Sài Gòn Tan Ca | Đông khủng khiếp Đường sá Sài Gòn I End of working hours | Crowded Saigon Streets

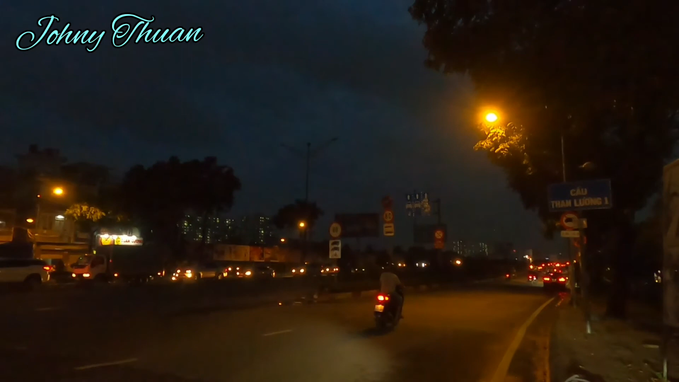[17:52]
mình đã tới cầu Tham Lương rồi nha. Đây, quang cảnh cầu Tham Lương vào lúc 6 giờ rưỡi nha các bạn. Đây, mình review cho các bạn xem nha.
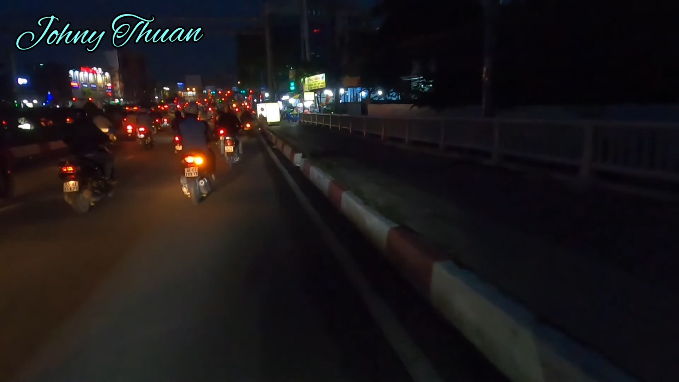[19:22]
Vừa xuống cầu Tham Lương thì sẽ có một cái nhánh quẹo bên phải là đường Nguyễn Văn Hóa.
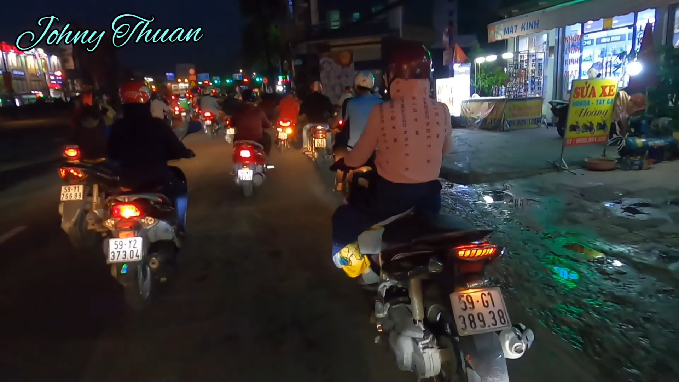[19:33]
Chạy thẳng ra Nguyễn Văn Hóa thì các bạn sẽ ra đường Quang Trung. Rồi mình chạy thẳng luôn nha. Video của mình đến đây xin tạm dừng nha. Review một đoạn